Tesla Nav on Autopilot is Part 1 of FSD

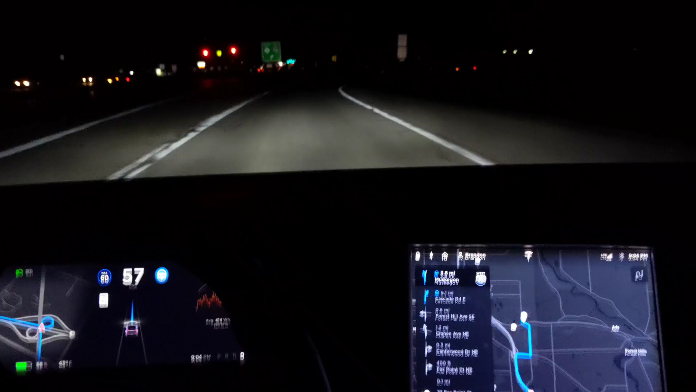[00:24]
Well, that's a little fast. Okay. So now I'm good. Slow down. Slow down. Yeah, we got it. We got it So the need for the car to sense your hands on the wheels goes dramatically up when it's doing complicated maneuvers, whether it's like a tight curve I'm not quite sure about a tight curve, but definitely like a change in course or something like that.
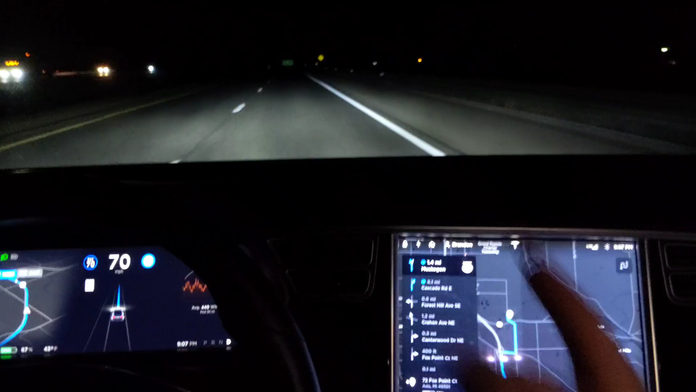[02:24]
On-ramp to off-ramp Okay, what's it saying? Upcoming lane change Why? Oh, to continue on the route, I guess Alright Anyway Okay, I got the Visual, the auditory And the tactile Alerts That it was changing a lane Honestly, it's actually much easier for it to
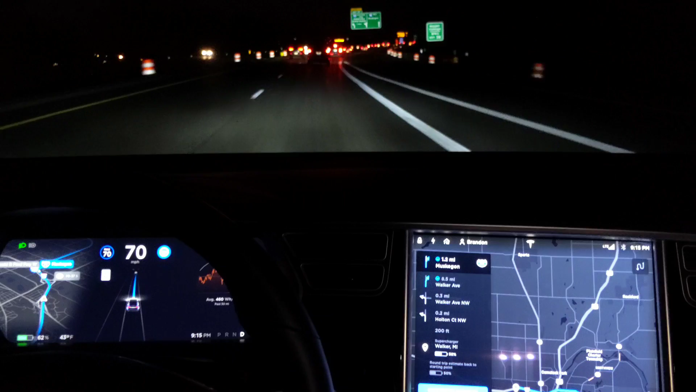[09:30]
Fh Freeway closed at Ottawa oh, we're going around that, okay uh, oh yeah, we're going to need to be in the right two lanes easy there, okay, we're going to go through a, this is a construction zone so this will be interesting, let's see how limited it is
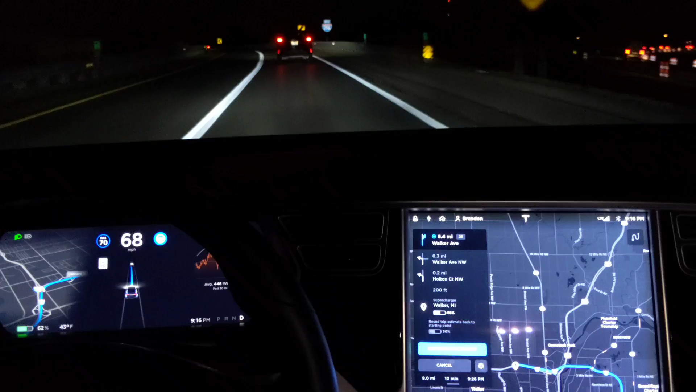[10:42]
okay, the road's going to fork, so I hope we make it don't fork this up nope, it took the wrong lane I don't know if that was a construction problem uh but I'm going to have to get off the freeway now because the freeway is closed alright, so that's a miss for autopilot it didn't take the, uh,
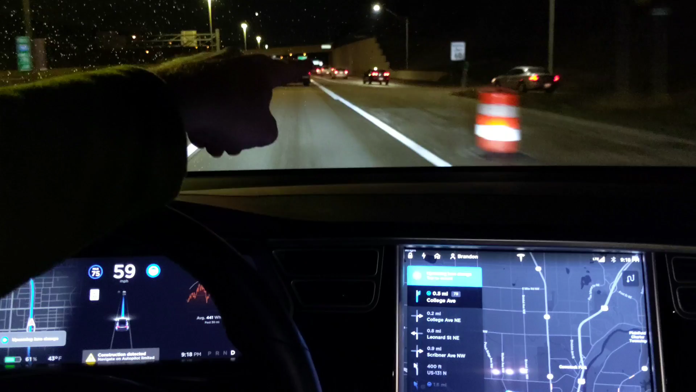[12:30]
we've got oncoming traffic that car is probably going to be in our way oh, this car is really slow in front of us construction detected yeah, but we need to get to the right is it going to do it? I think I need to get off at this exit oh, no, I can do the next one, actually alright, I'm going to take over now because I'm going to take
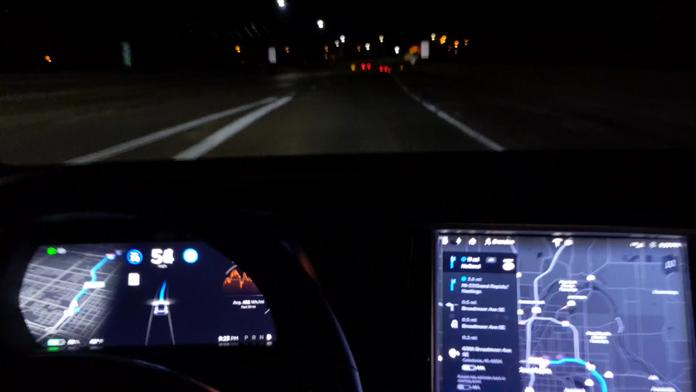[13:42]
autopilot is on nav on autopilot is on see what it does wow okay, you probably saw that red car down there that was truly in my blind spot because I did not see that car in my left-hand mirror so score for autopilot
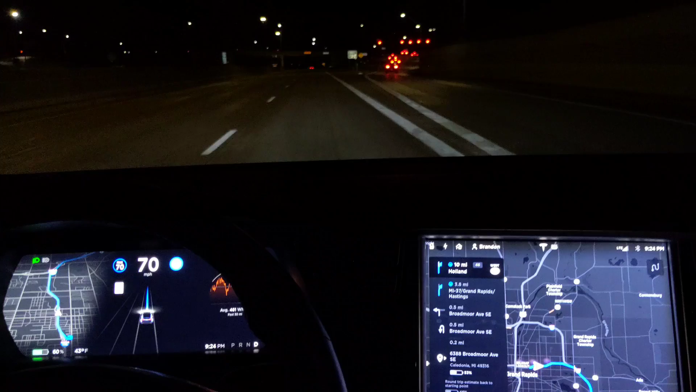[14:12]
so we're coming up on a lane chain or a freeway exchange let's see I'm going to need to be in the left lane this is a construction zone though so I don't know if it's going to force me to operate some of this but we've got to get out of this area to try some real stuff upcoming lane change tap to cancel I don't want to cancel it's got the line of the gray line of thought
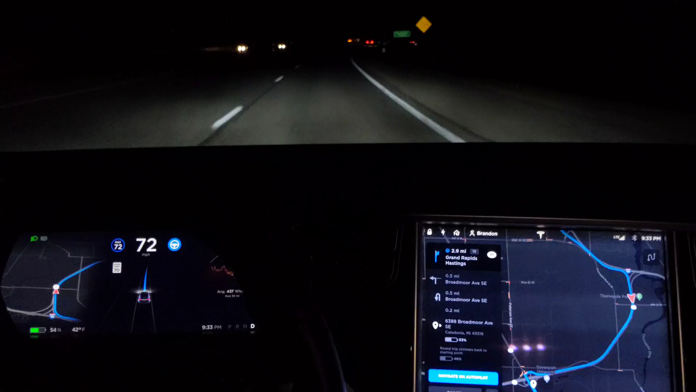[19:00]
alright next in about three miles we're going to have an exit so pause here and come back in a little bit we're back with autopilot cruising 0.2 miles signs clearly marked this one's going to the inside blinker on
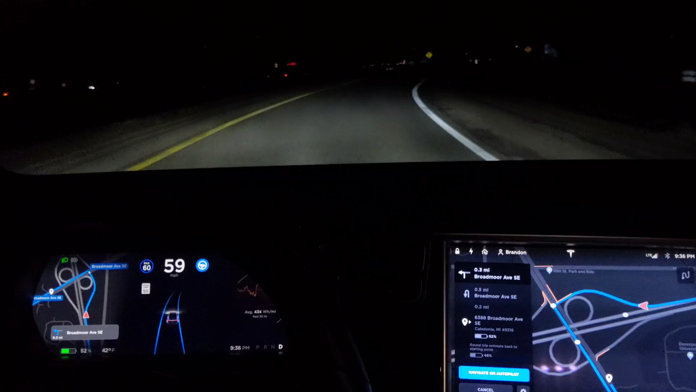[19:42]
indications are all go we have made the exit autopilot continues by braking switching to regular autopilot as we've made the exit and it is navigating and engaging these curves correctly and appropriately
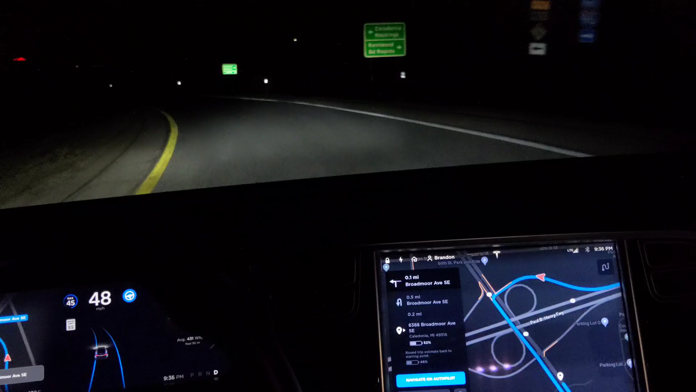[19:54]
and I think that is it's also keeping me in the correct lane for my next turn I think let's see which one is it going to choose pick a lane ah alright I wonder what happens if I nope it's just going to take me to a complete stop alright